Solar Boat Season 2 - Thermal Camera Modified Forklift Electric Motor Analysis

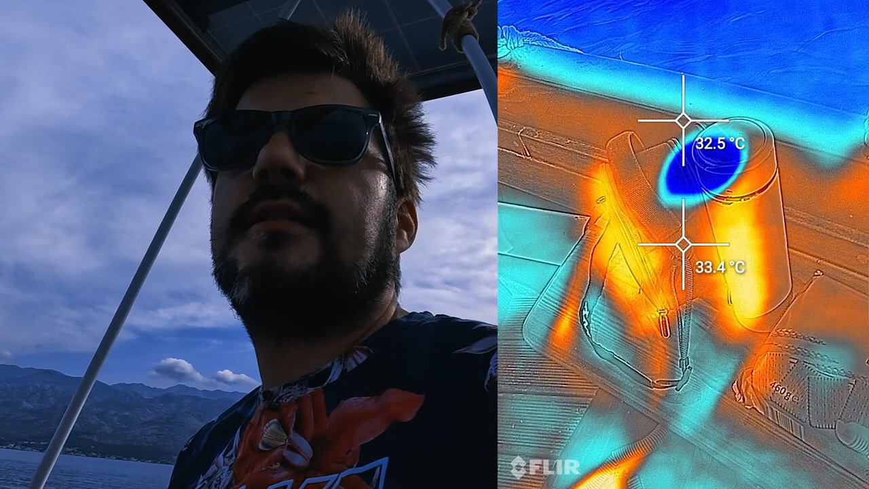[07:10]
It's 8.30 and we will be driving for 25 minutes on 1200 watts of power. And here you can see on the thermal camera how the motor is performing.
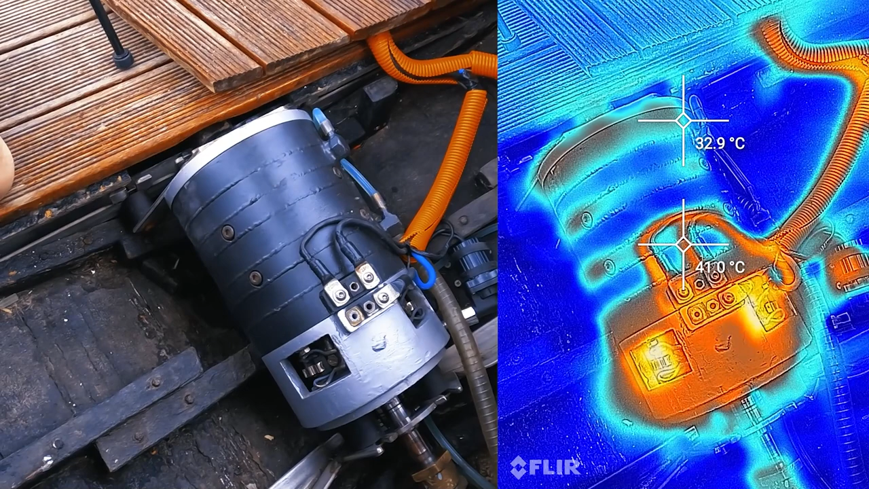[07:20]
So you can see that this part where the stator is cooling.
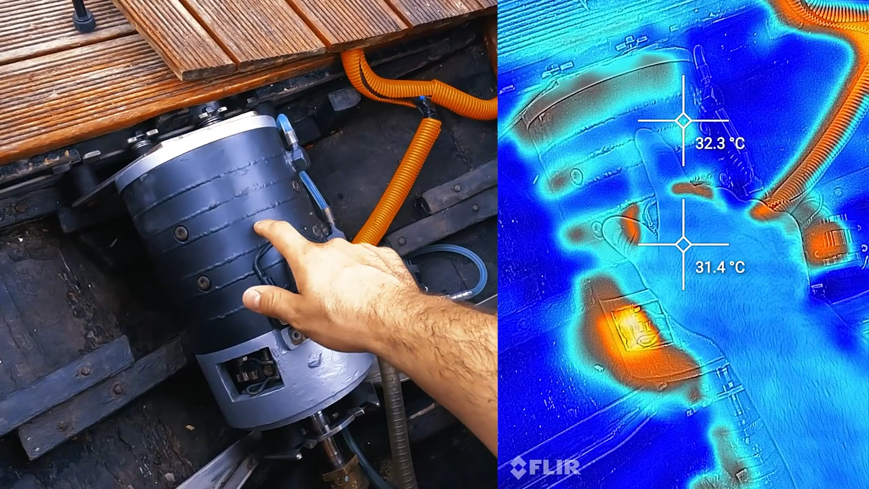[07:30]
So this part is pretty cool.
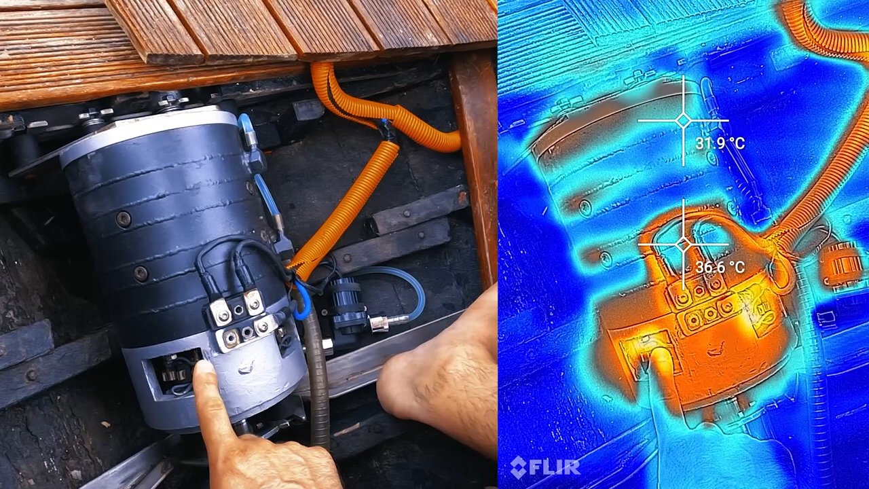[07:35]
And you can see that on the brushes there is a bit more heat.
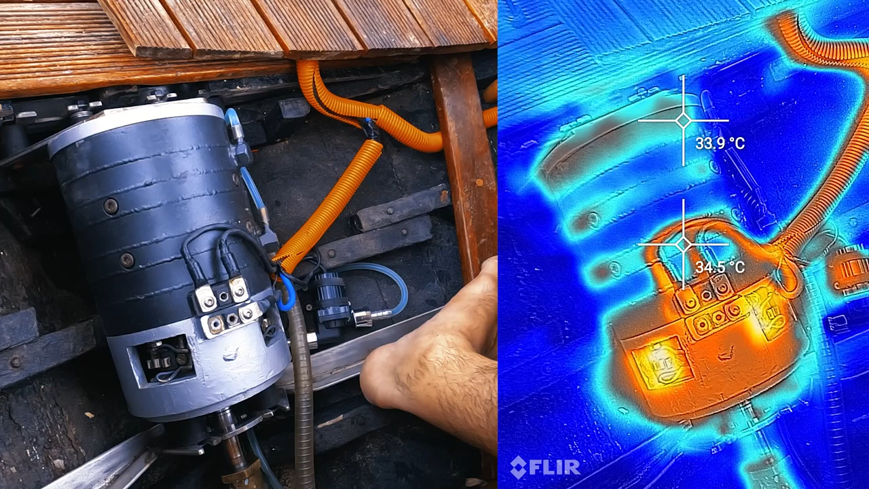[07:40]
So this part is at 30 degrees and the brushes are now at about 100.
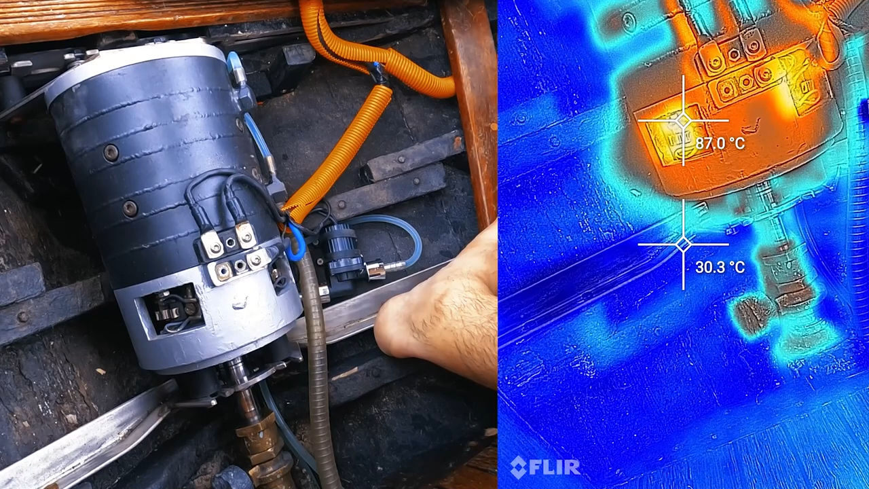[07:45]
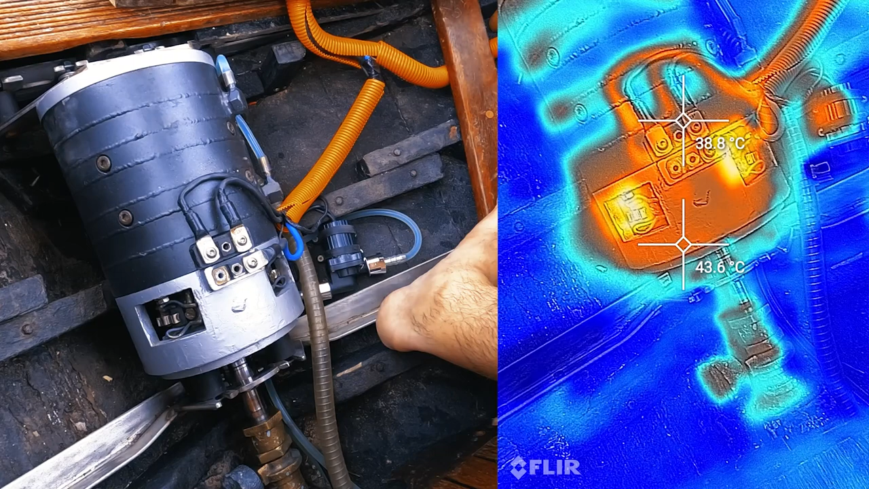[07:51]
The wires are around 50 as I can see. That should be fine.
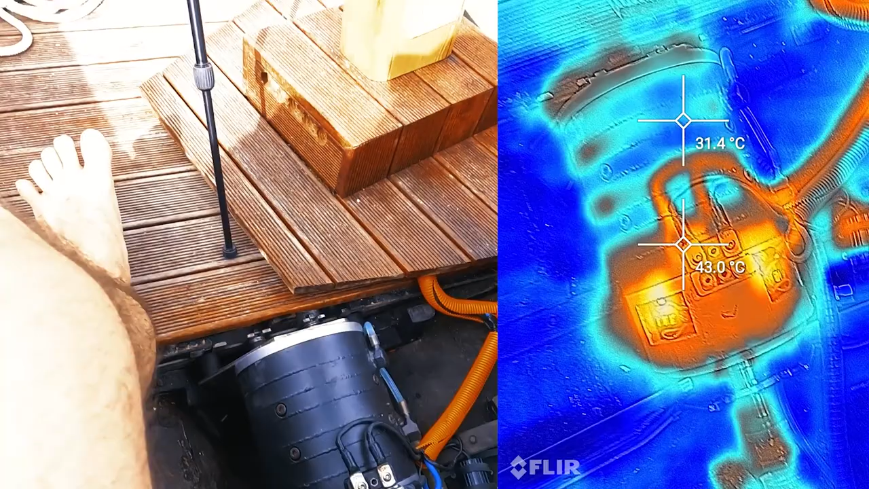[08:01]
And the stator, let's see if we can record it through the hole,
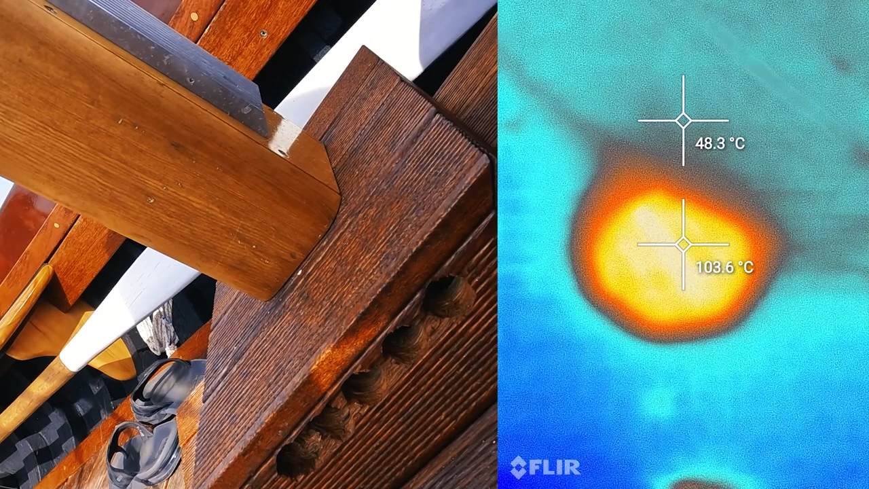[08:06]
is also about 100.
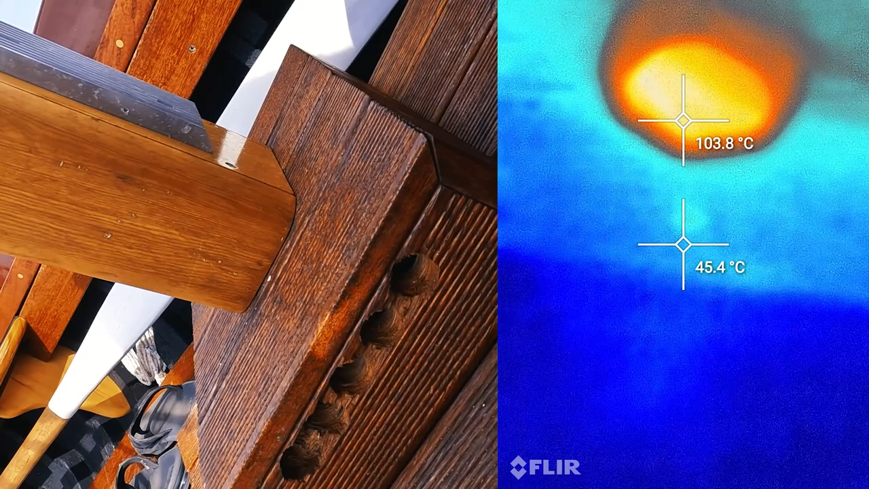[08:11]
So I can confirm that the stator part and the brushes are around the same temperature for now.
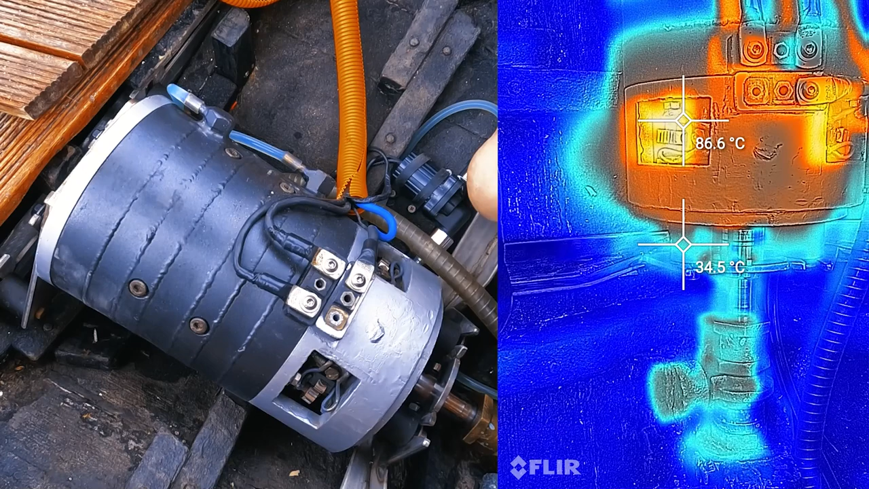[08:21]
So let's see how it goes.
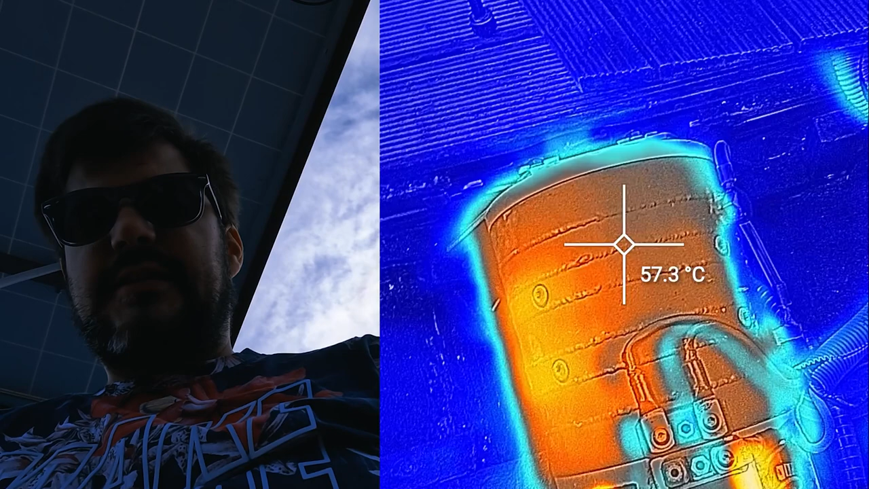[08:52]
On screen: spot 57.3°C
And as you can see the temperature rose
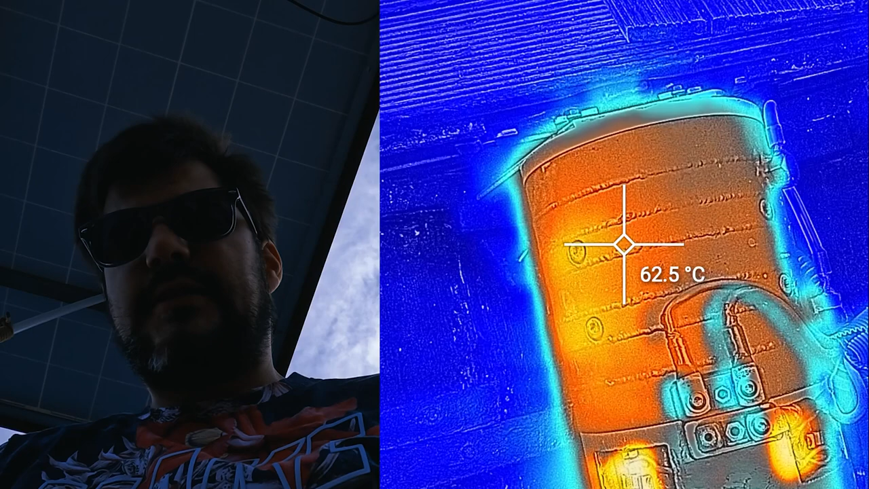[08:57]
On screen: spot 62.5°C
steadily from about 30 to now 62.
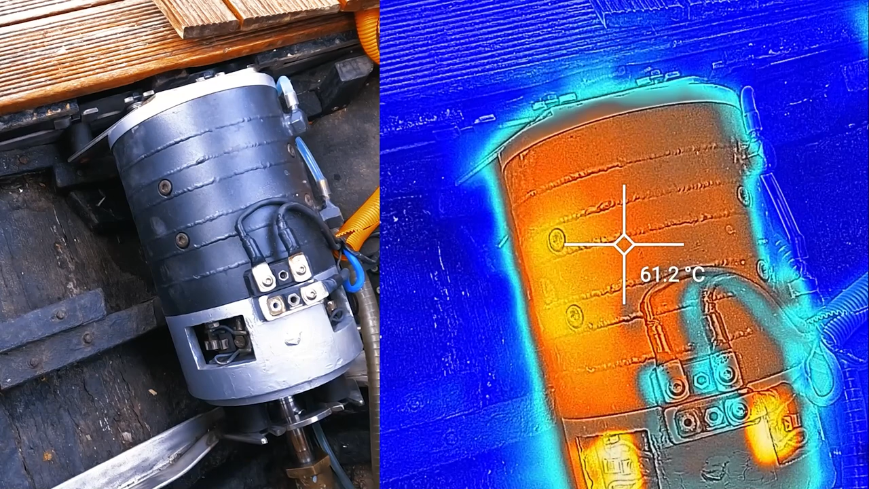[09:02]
On screen: spot 61.2°C
And it would only continue to rise, who knows, until the motor probably burns out.